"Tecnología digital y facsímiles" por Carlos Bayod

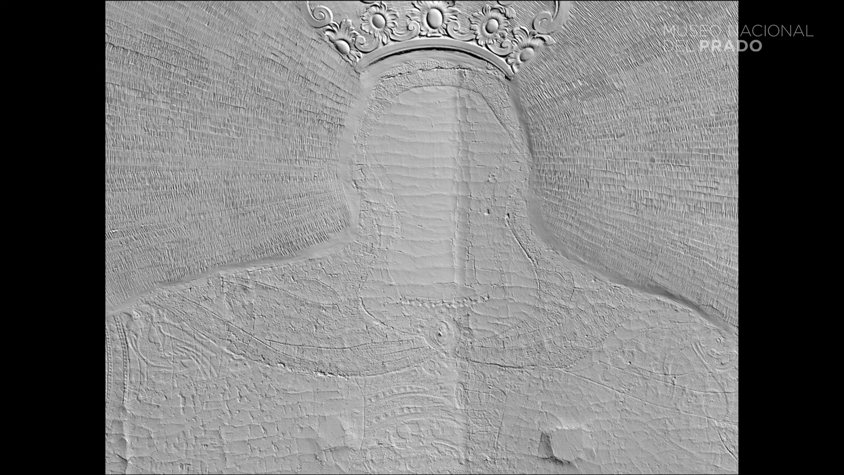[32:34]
con ambas capas de información el trabajo consistió por tanto en coger los datos 3D que
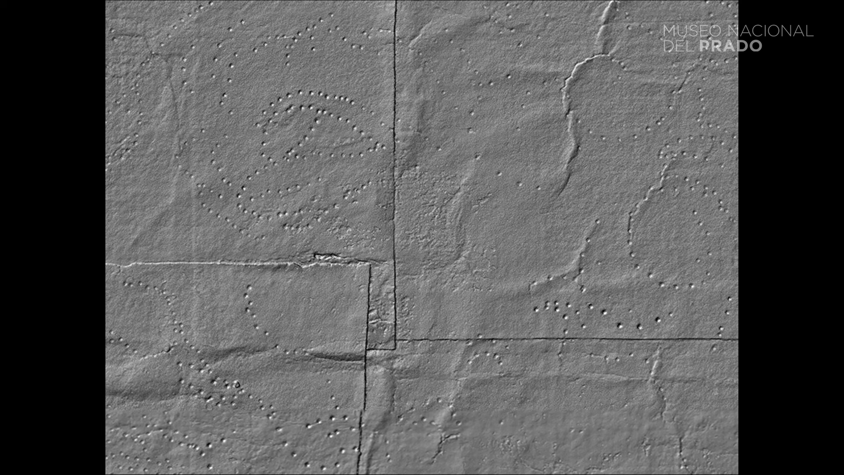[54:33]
comprender por ejemplo esta serie de puntonados que nos hablan de una historia de copias en estos cartones y que siguen los contornos de las figuras